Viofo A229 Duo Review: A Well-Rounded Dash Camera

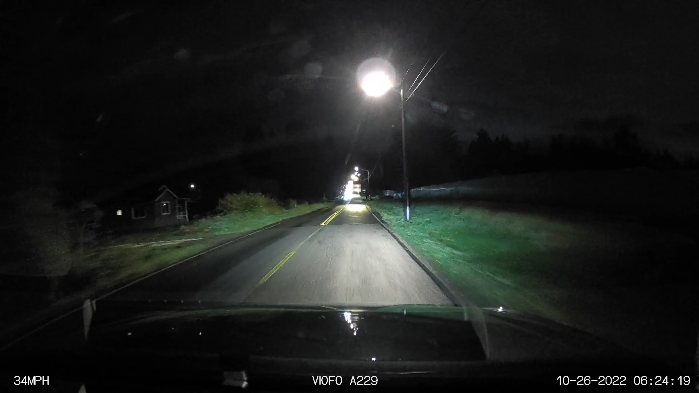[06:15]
Then when it comes to nighttime video, the dash cam is going to allow you to capture what's going on around you. The Sony Starvis sensors are traditionally pretty good at this.
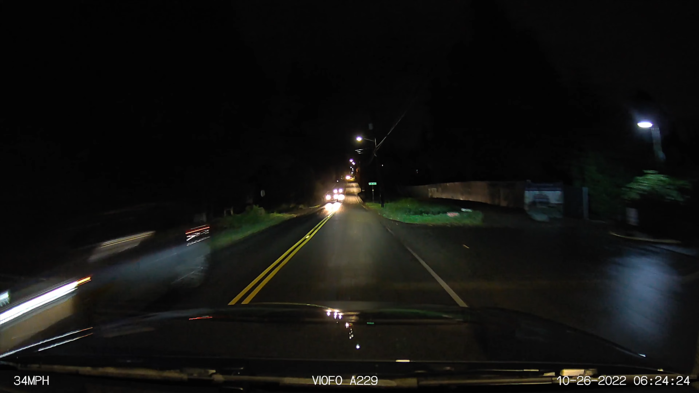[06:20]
Now, due to the lower light, again, you're going to be getting more motion blur, not to mention dynamic range gets more extreme. So it's going to be much harder to freeze frame license plates. But again, this is going to be very normal here. We see this with pretty much every dash cam. Now, one of the toughest situations for any dash cam is driving around on back roads with no street lights. And in this situation, your headlights are really going to be the primary source of light. And taking a look at sample footage in this kind of situation, I do notice that the video does start to get grainy. I wouldn't say this video looks amazing, but it is still sufficient.
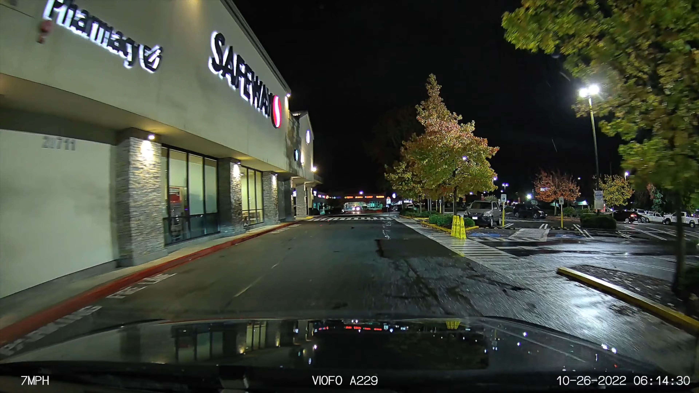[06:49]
Now, on the other hand, if you're driving around and there are some more street lights around, such as in parking lots, for example, this is when the video quality does get noticeably better.
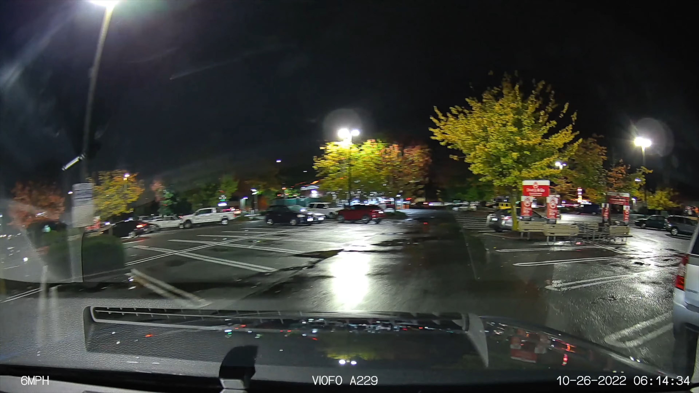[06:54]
And so like with any camera, really having light available for the camera to record definitely does make a difference.
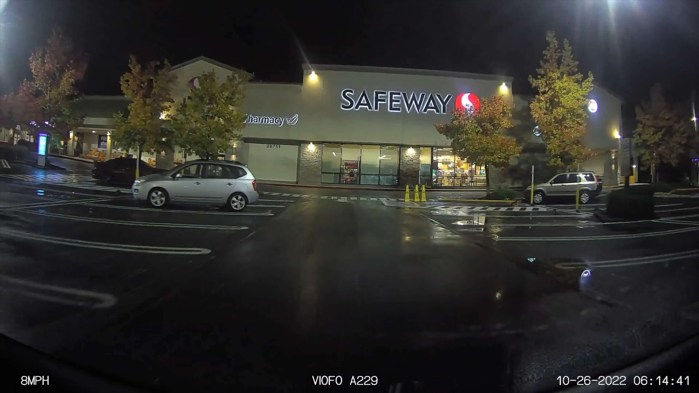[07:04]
Now, if you've got tint on your rear window, it does make it harder for the rear dash cam, but regardless, I found it's still able to record what goes on back there. Now, we don't have headlights pointing out the back of the car. So if you're driving around on a super dark road, things are definitely going to be dark here.
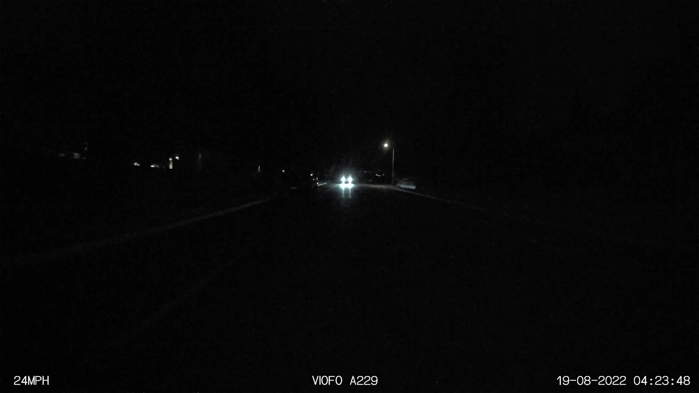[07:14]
And so as always, I think it's good to have realistic expectations. If you're driving on a road that does have some street lights on it, I do notice that they do make a big difference. And so yes, overall, you're going to be able to record what's going on around you, which is ultimately the point.